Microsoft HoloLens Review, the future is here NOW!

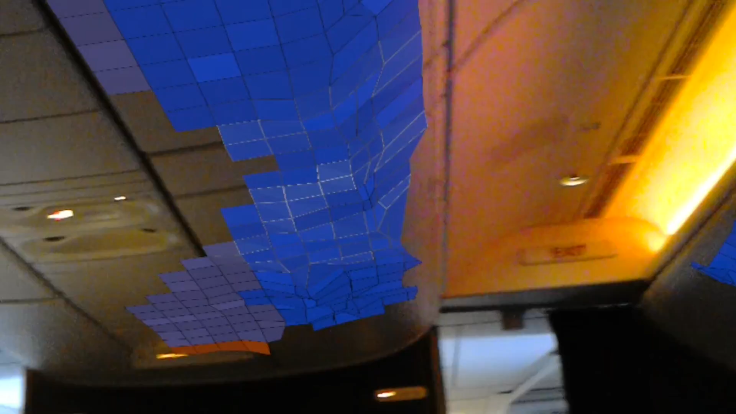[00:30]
On the way over I geometrically mapped the plane so I could pin things to different parts of the plane and also watch holograms in the spaces.
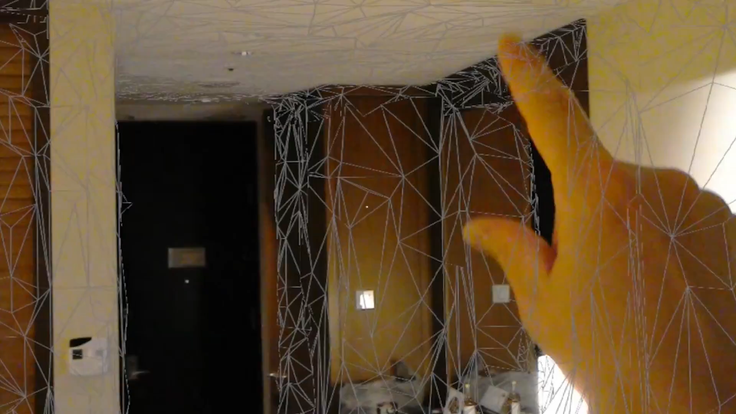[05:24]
Ok, how far is it from there to there?
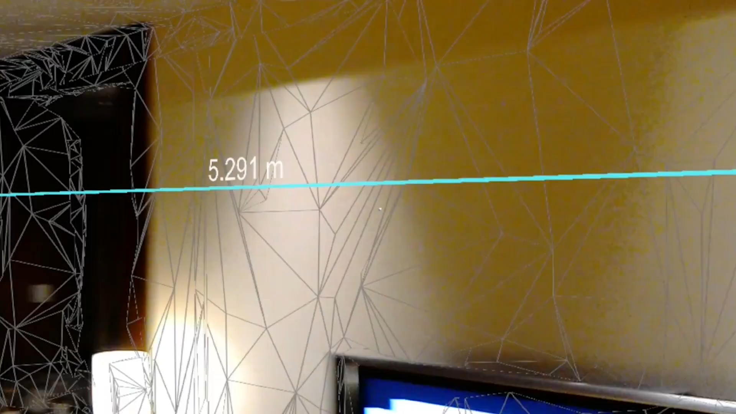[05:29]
Oh, 5.291 meters. Now I am in Okinawa Aquarium.